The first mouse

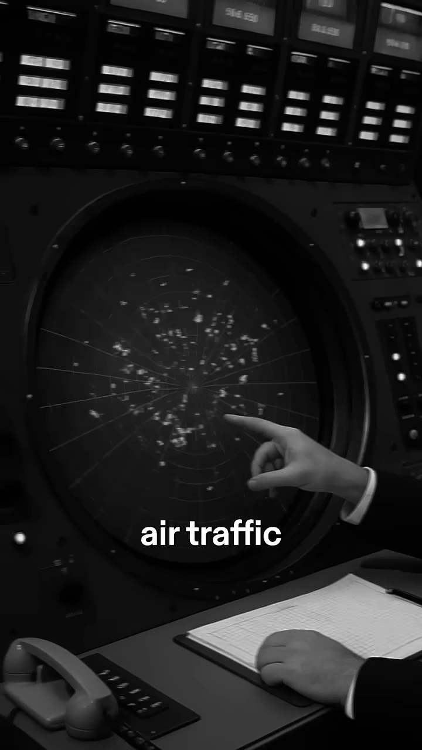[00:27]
His team needed a way for controllers to select aircrafts on a radar screen,